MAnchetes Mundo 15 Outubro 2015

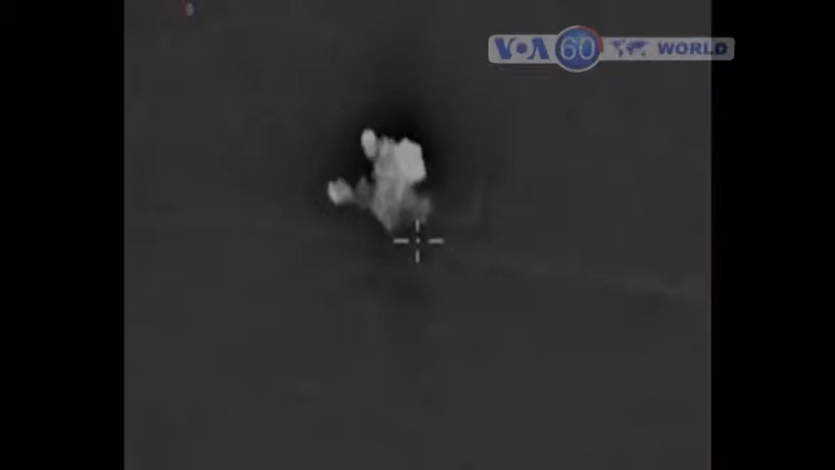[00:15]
Síria e Rússia levam a cabo uma série de ataques aéreos à cidade de Alem e seus arredores.